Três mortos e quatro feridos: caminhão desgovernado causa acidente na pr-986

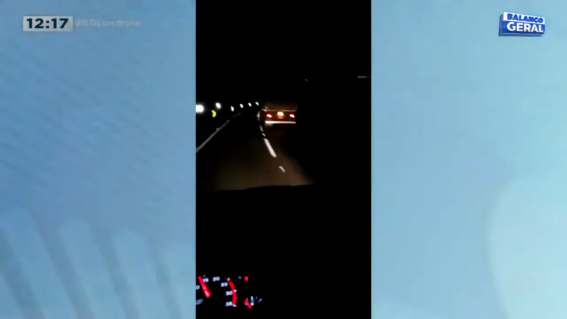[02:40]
Olha o que o motorista que tá filmando fala e a gente colocou pi, porque não dá pra mostrar os xingamentos aqui. Filha da f***. Tá bêbado essa desgraça. Eu vou parar ali na polícia.